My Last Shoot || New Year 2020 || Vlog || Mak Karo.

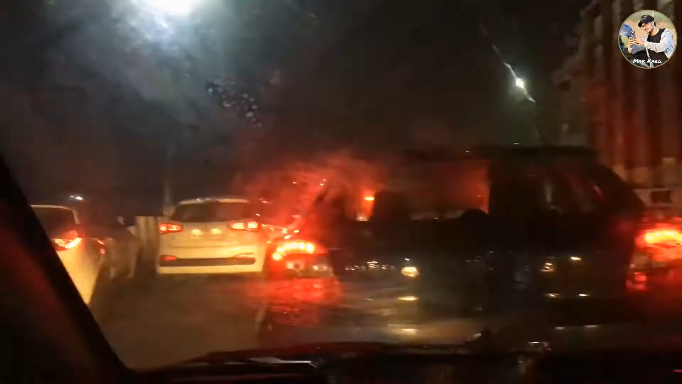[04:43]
अभी हम रुक गए रेड लाइट पे और 5 सेकंड बाद में हम पहुंच जाएंगे डिस्क के अंदर।